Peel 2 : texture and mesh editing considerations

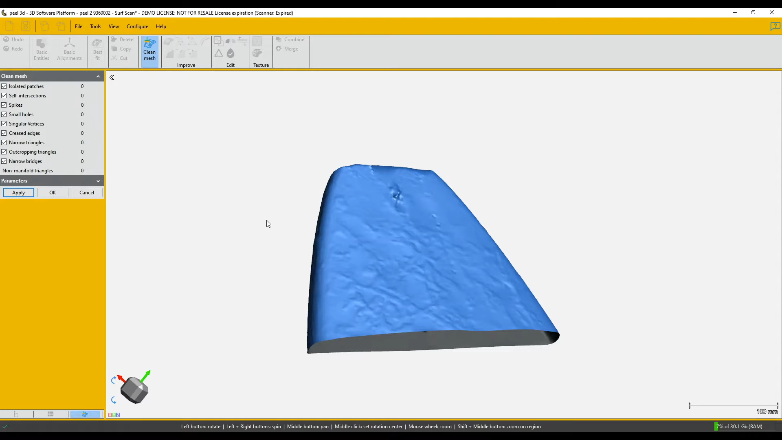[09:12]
So we'll move all those, clean the edge up. And I'm not very happy with this rather bumpy bit on the tail of the board. So I'm going to use another function, which is called Defeature. And all I do there is select the area I want, a bit around it in fact, and choose the Defeature button, which is that one there. And it smooths it out.
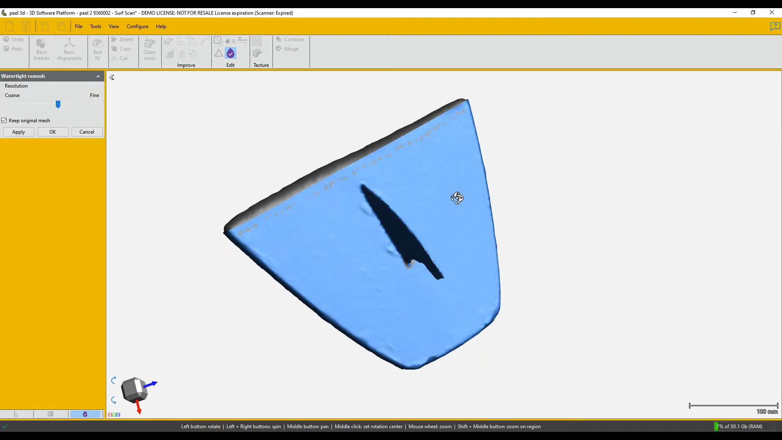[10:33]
So that's one way, but possibly a better way, well, it depends on your choice, of course, but a better way, I'm going to cancel this and show you just a hole fill.
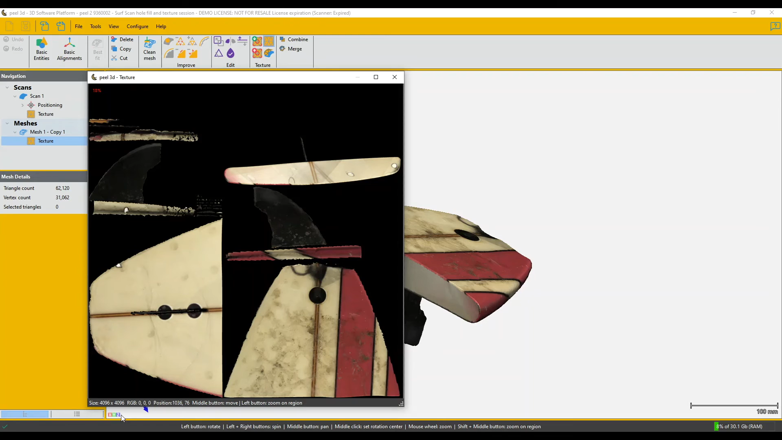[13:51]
and it has filled the 4096 by 4096 pixel space with the image that contains only the part that we're looking at. So this is a new texture file.